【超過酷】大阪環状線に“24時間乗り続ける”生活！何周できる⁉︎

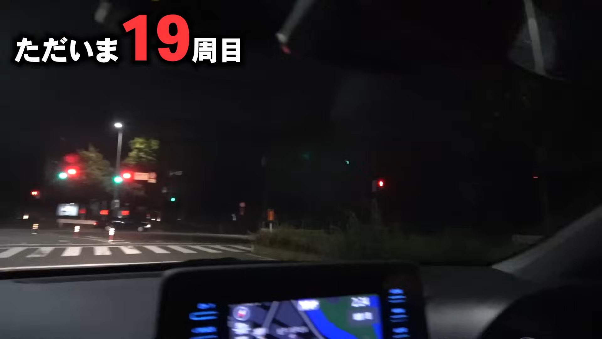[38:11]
次が大阪城公園見えるかなもうねあー見えた見えた見えた見えた大阪城が見えたもうライトアップ完全に終わっておりますもう見せる気ゼロですこれ信号で止まったんでねこれが大阪城ですずっと外回りしてたんで信号右側にね何回か大阪城見えてましたが
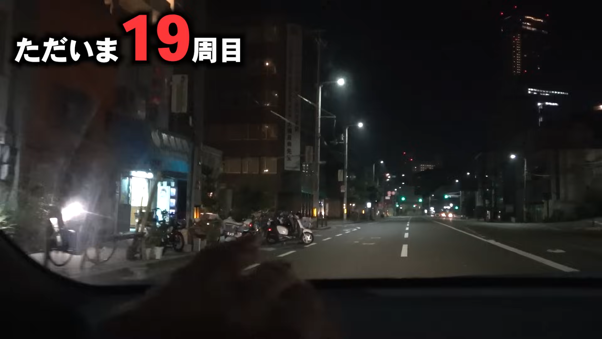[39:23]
で奥の方に見えはした阿部の遥かすです基本的にねもう大阪環状線に沿うようにずっと走ってきたんですよだから結構いろんな信号にしかかったよなそう1時間え2時間弱ぐらいかかってんのか1周道も入り組んでたしだいぶかかりますねこれだからこの時間でこれなんで皆さんね24時間大阪環状線生活される際はちょっと気をつけてくださいここだけ気をつけてください
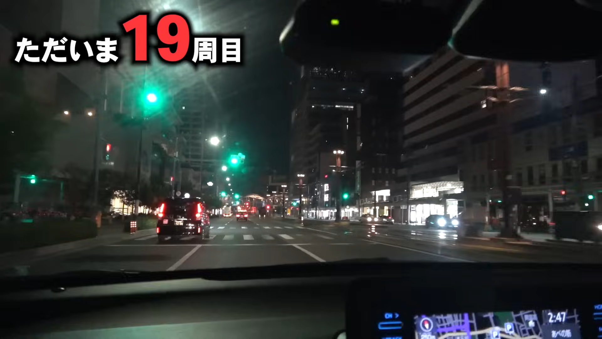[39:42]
まもなく天王寺ちょっと待ってセルフないそこセルフないまもなく天王寺天王寺ですお出口はありません英語は?